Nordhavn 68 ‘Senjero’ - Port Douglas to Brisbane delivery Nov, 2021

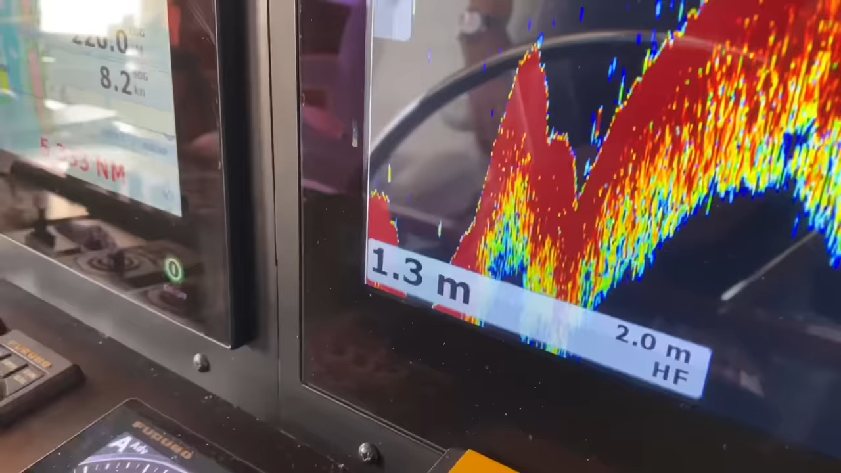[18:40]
On screen: depth 1.3 m
So this is the start of the little Sheridan Flats part I was talking about. Very shallow. You do need the tide to get through there. So we always go through with about an hour of flood tide left.